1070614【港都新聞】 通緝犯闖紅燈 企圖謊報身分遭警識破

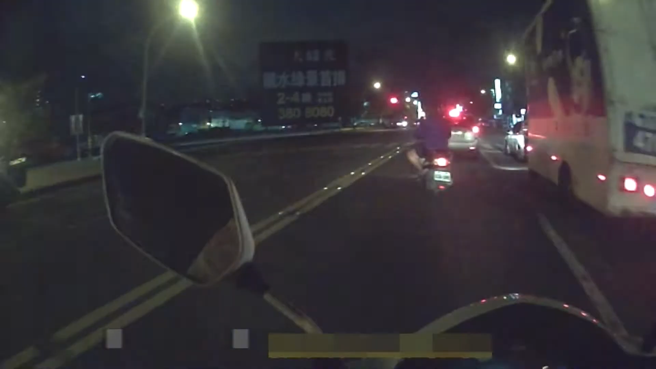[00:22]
不顾前方红灯号志，蓝色衣服骑士就这样大拉拉的闯了过去，